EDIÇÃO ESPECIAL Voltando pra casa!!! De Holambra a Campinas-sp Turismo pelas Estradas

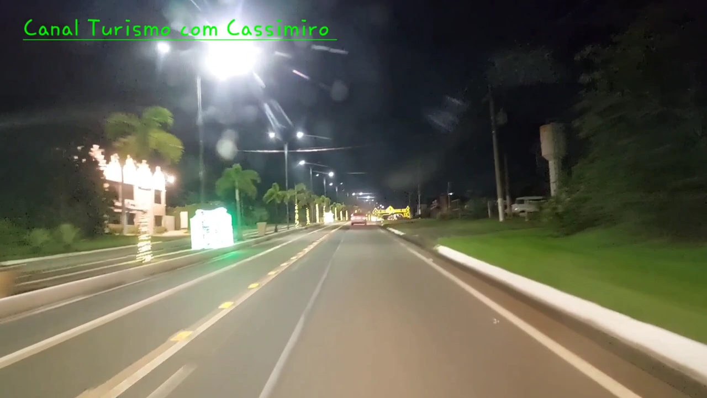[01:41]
Olha pessoal, agora nós vamos passar aqui no portal de entrada da cidade de Holambra. Tá muito bonito, né? Vocês já viram aí no vídeo de Natal, a edição especial de Natal aqui do canal Turismo com Cassimiro. E vamos agora passar por ele novamente, né? Tá aí, ó.
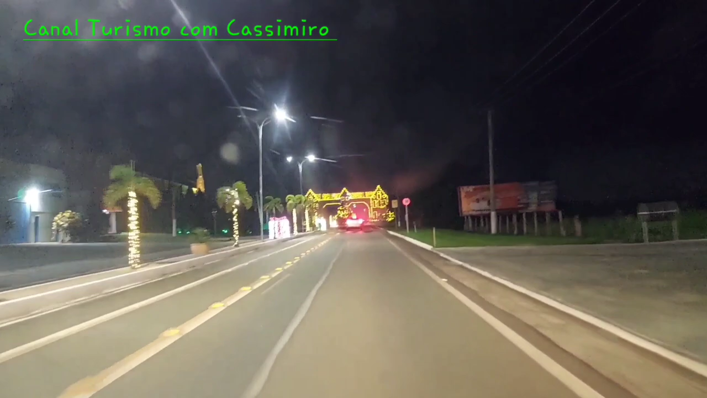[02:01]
Na chegada do outro vídeo, nós fizemos a abertura do vídeo aqui, ó. Tá vendo? Ficou muito bonito isso aqui, viu gente?
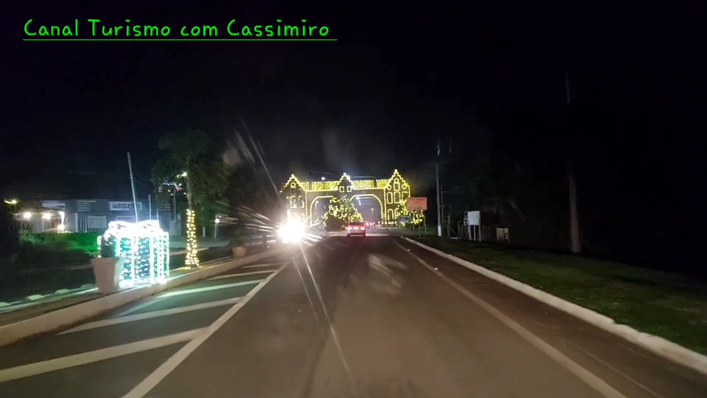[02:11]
É uma atração turística esse aqui, viu? Bastantes pessoas vêm tirar foto aí, tirar retrato, né? Olha que lindo que está esse aqui, ó.
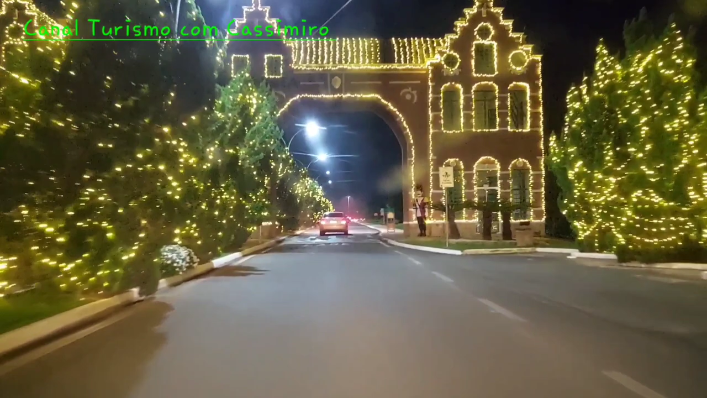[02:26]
Vou passar bem devagarzinho para vocês acompanharem. Tá aí, ó.
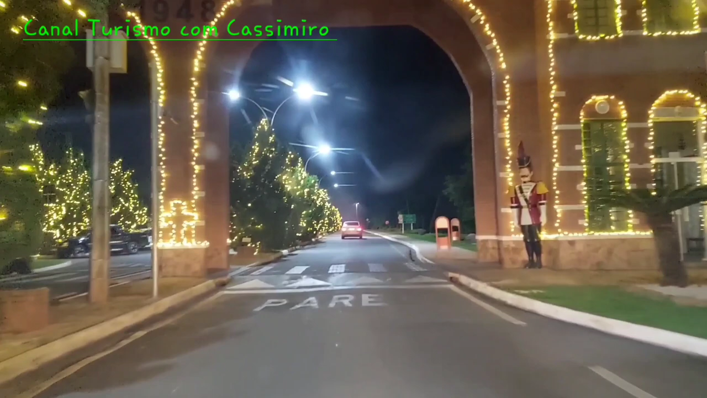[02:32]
Muito lindo tá esse aqui, ó. Tem um pessoal ali do outro lado filmando, tirando foto, né? Tá aí, ó.
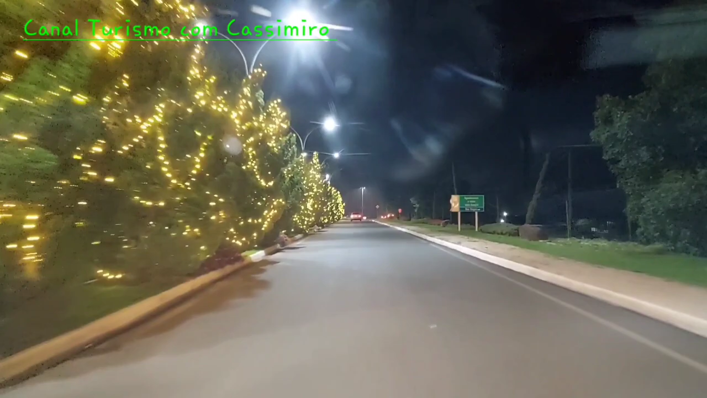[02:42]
Estamos deixando a cidade de Holambra, voltando para casa.
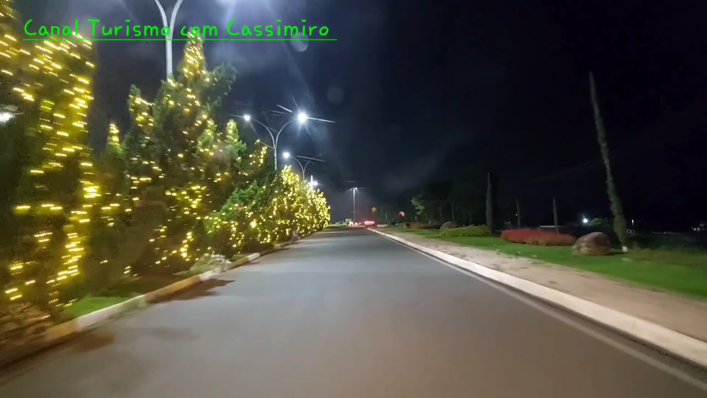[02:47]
Gostou, Enedina? Amei. É.
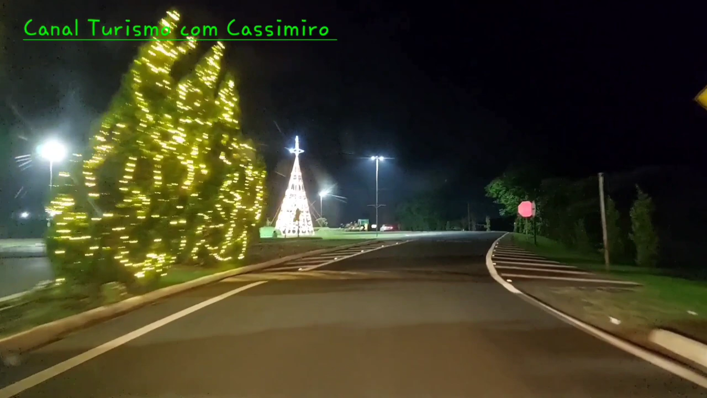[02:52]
Nossa, coisa linda, hein? Bacana, né? Meu Deus. Eu acho que eu nunca vi uma cidade com tantas luzes assim. É, né? Acompanhamos aí, nossa, a parada de Natal, foi muito bonito. Está lá no vídeo, está lá na edição de Natal, viu, pessoal? Procure aí para você assistir. Eu não sei quando que vocês estarão vendo esse vídeo, né? Pode ser que já não seja mais no mês de dezembro, né?
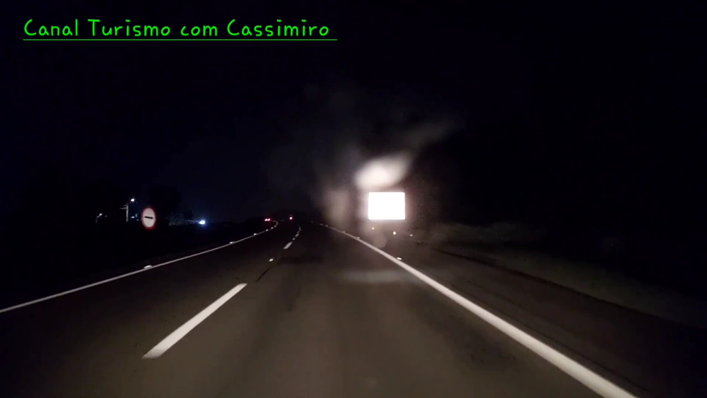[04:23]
A velocidade aqui é 110, viu? Então vamos embora.
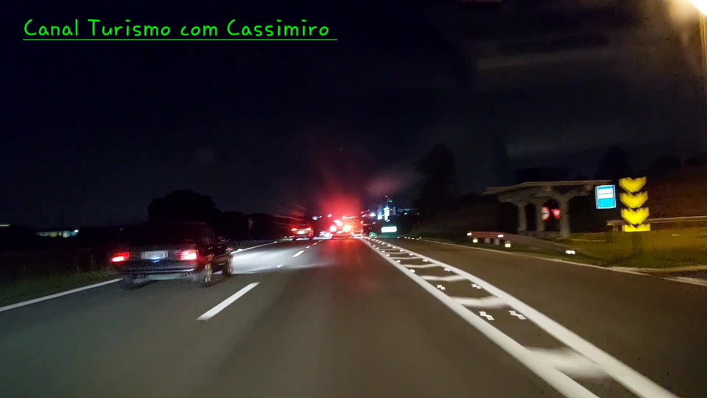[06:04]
Tá bonita a rodovia aqui, né, pessoal? Olha que legal, hein? Que bacana, gostoso viajar à noite. Tá com sono, né, Nedine? Não, olha que movimento que tá. Tá uma benção, né? Que bom, final de semana, todo mundo se divertindo. Pessoal indo nas cidades daqui da região metropolitana de Campinas, né? Serra Negra, Olambra, Amparo, né?
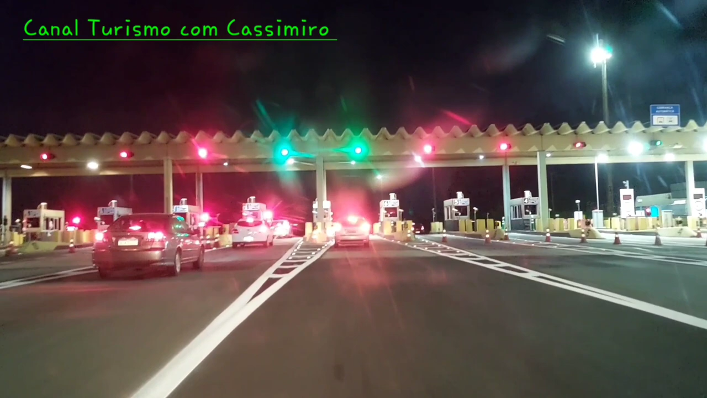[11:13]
Aí, pessoal, deixamos a praça de pedágio. Agora, simbora.
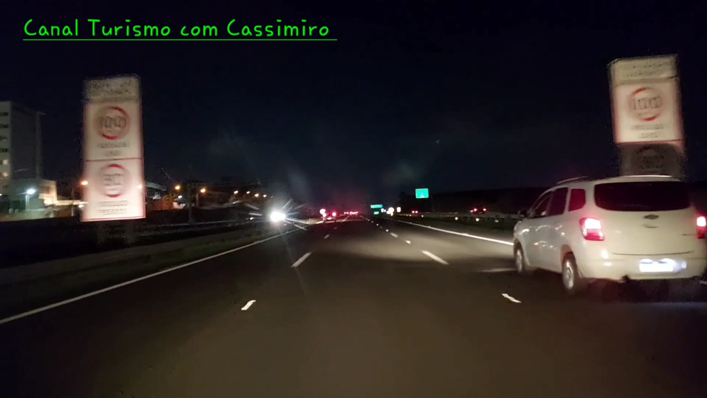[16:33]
rodovia Dom Pedro, que é 100 por hora, viu, pessoal? Aí, ó. Ali do lado direito vai a Paulínia, ali, ó. Aquela paralela ali do outro lado. O pessoal vai ter acesso ali a... Deixa eu ver se eu me lembro o nome da rodovia.